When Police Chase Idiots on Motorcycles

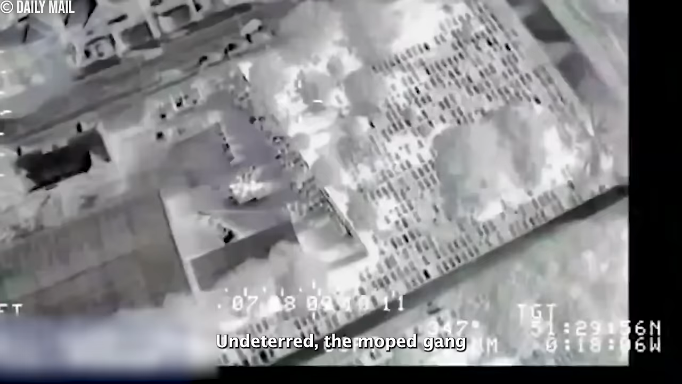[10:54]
Undeterred, the moped gang led officers on a foot pursuit through dynamic street battles, members scattered in different directions, intensifying the chase.
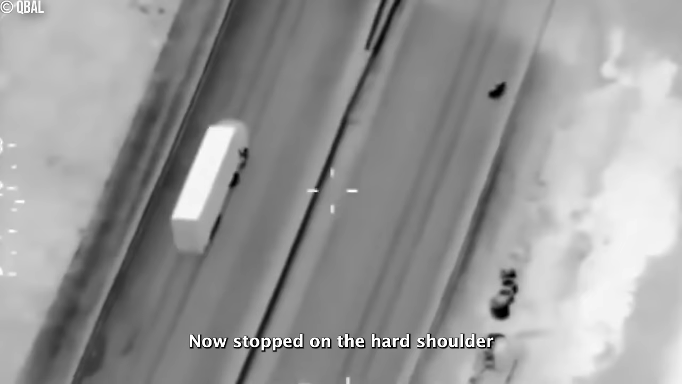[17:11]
Stop, stop, on the hard shoulder, past the services, just under the bridge, past the services.
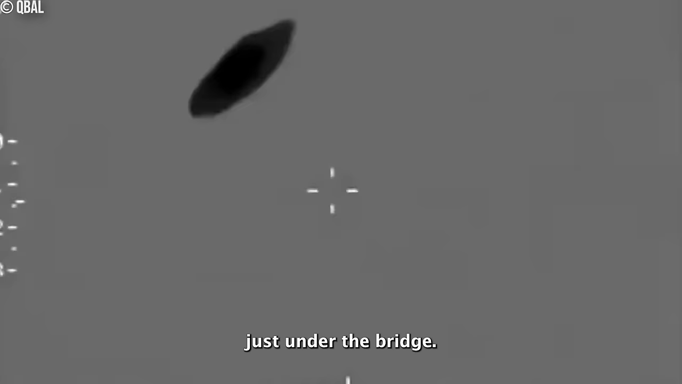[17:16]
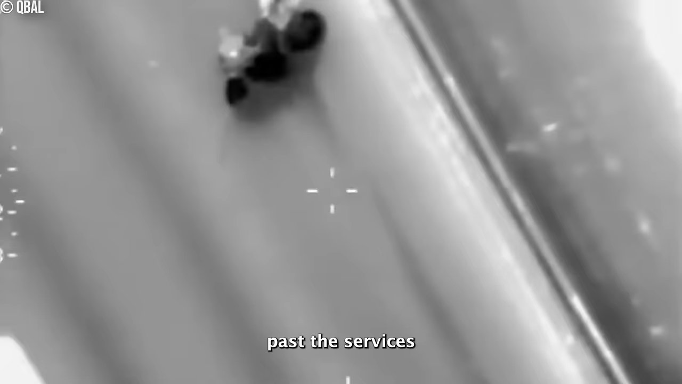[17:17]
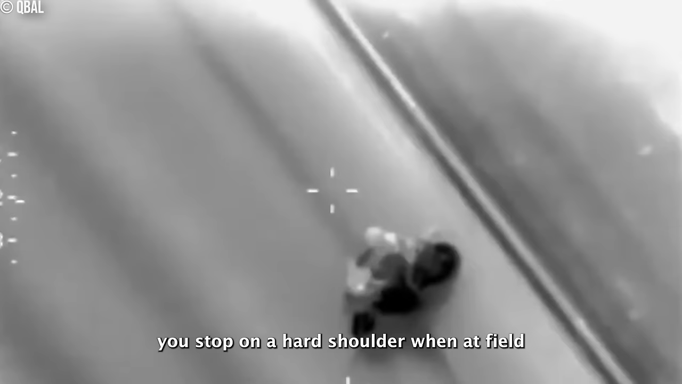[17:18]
He's stopped, stop on the hard shoulder, he's run out of fuel.
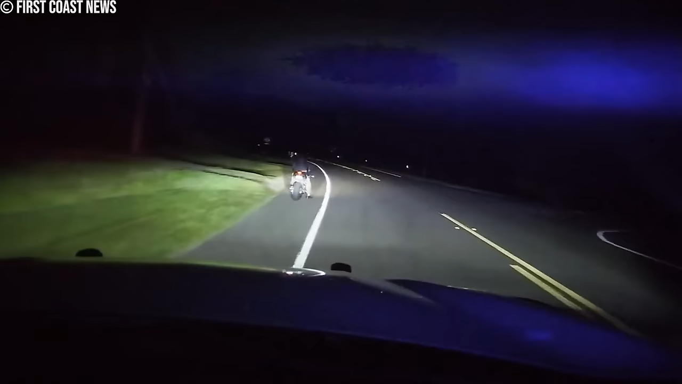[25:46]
It all began when deputies attempted to pull over Macmillan on Thursday.
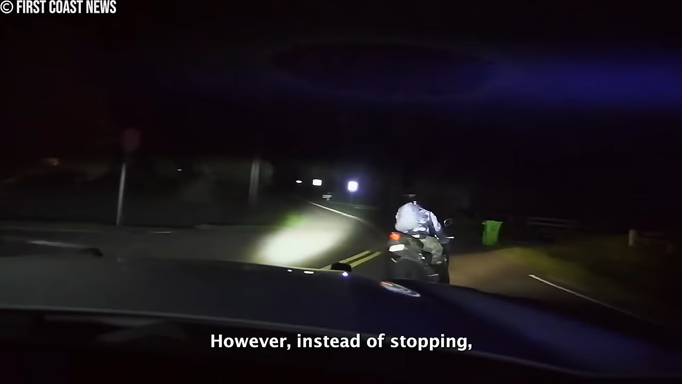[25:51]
However, instead of stopping, Macmillan accelerated, setting the stage for a daring chase through Nassau County.
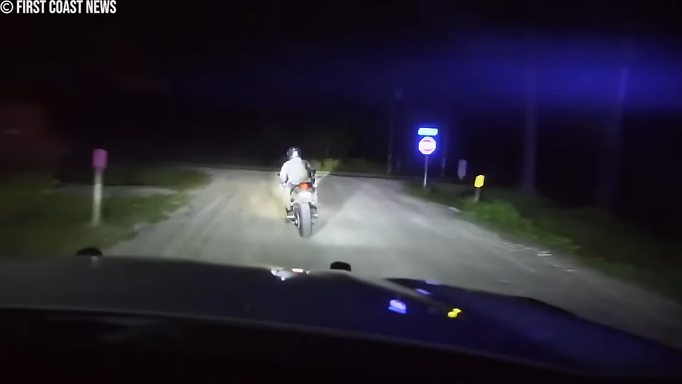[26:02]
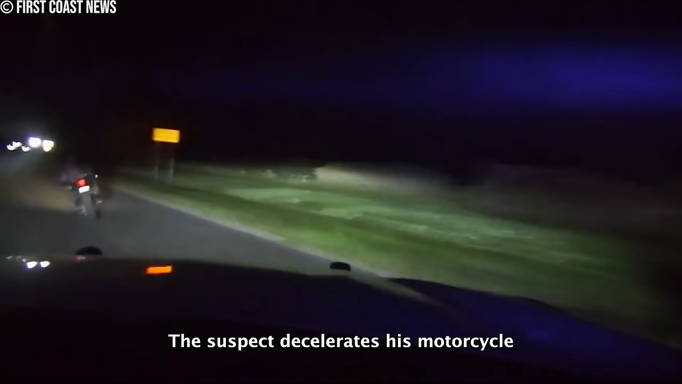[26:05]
The suspect decelerates his motorcycle as he maneuvers ahead of the police car.
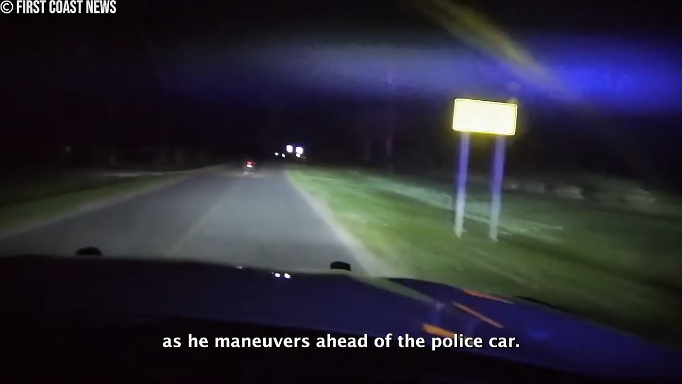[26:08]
Seizing the opportunity, he attempts to provoke the officers inside the vehicle by leaning back and gesturing provocatively with his hands.
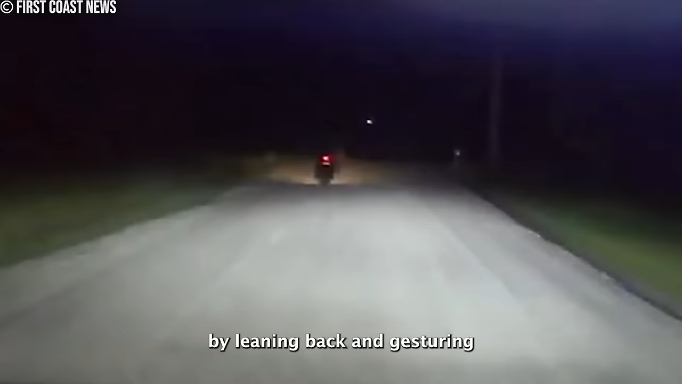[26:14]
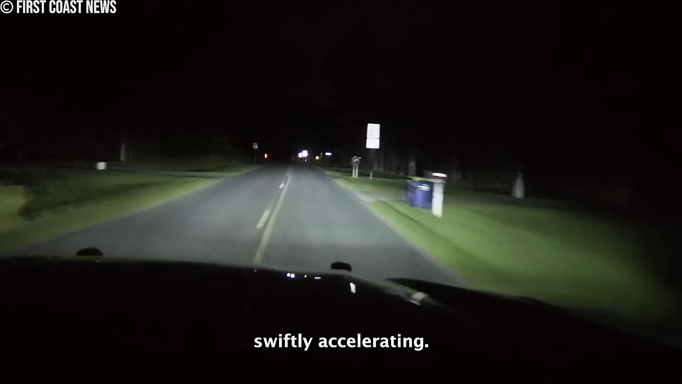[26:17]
Swiftly accelerating, he leaves the police officers behind.